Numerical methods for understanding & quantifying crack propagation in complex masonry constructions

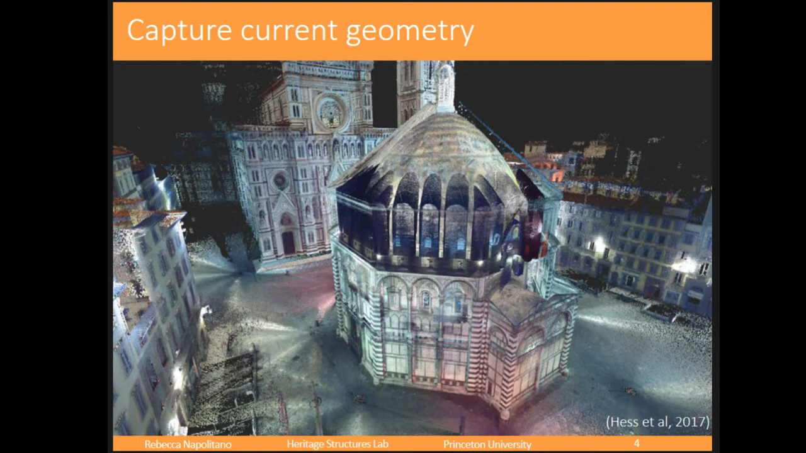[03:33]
we needed to in order to develop our numerical model. So he captured the geometry and during the capturing of the geometry, Mike was able to find some damages that he thought were alarming per se. So there's this one crack here. What you're seeing is the base of the baptistry is an octagon. And so this is one of the foundation walls from one side of that octagon. And there's this really large crack that runs the length of the foundation wall. It's a continuous crack.
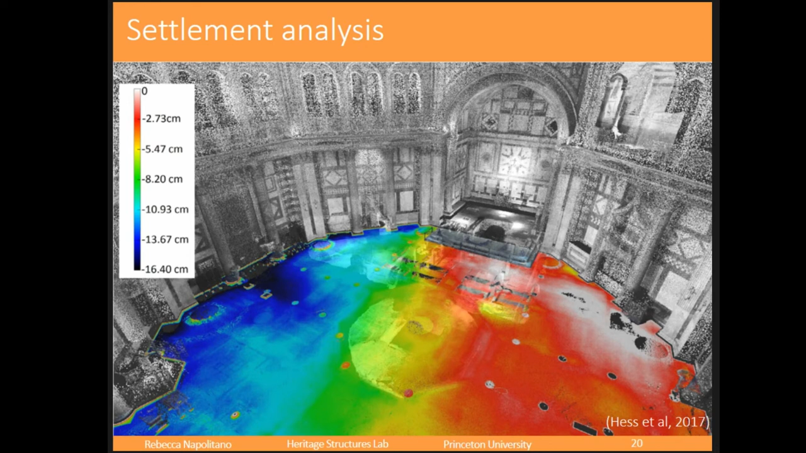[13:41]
he was on to something. This is the wall that we were looking at. And so what you're seeing here is this black region is much larger settlement than the blue region over here. So we are seeing that reflected in our more qualitative analysis. But we weren't getting as detailed information as we could out of the finite distinct. What Mike was alluding to was that we also wanted to understand, did Mike have to spend all that time making that really complex 3D model, measuring out where all of the blocks were in order to get these results? And so we took these three geometries. This is the geometry of the wall as it stands now. This is an idealized geometry.
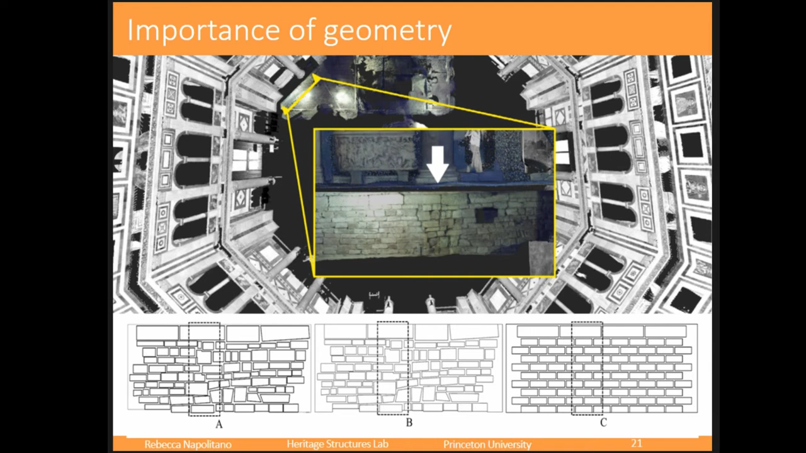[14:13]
And this one, what happened is we just took out this continuous crack. It wasn't there anymore. We moved some blocks around in order to not have that be present.